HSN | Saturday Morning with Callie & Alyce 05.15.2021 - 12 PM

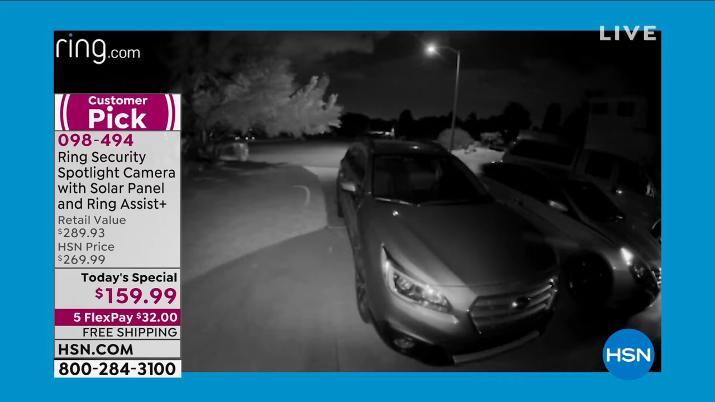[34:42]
I was also just, and as we watch these videos, these, again, these are actual situations that have happened. And you're seeing here at the night vision how it illuminates the vehicles.
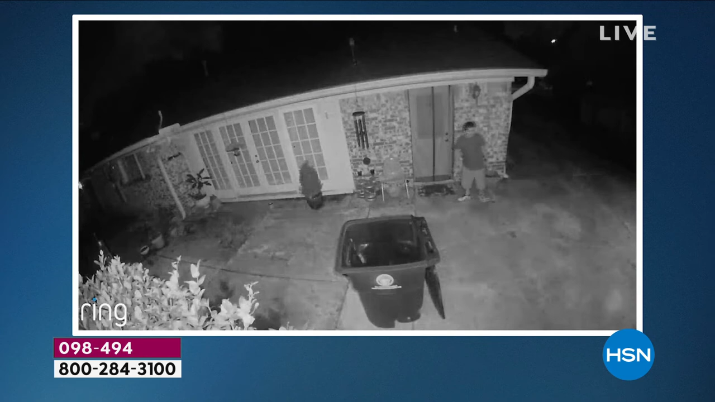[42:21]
It's very bright. And what I like about the fact that you can switch that is you can go night vision and just take a peek at what's going on.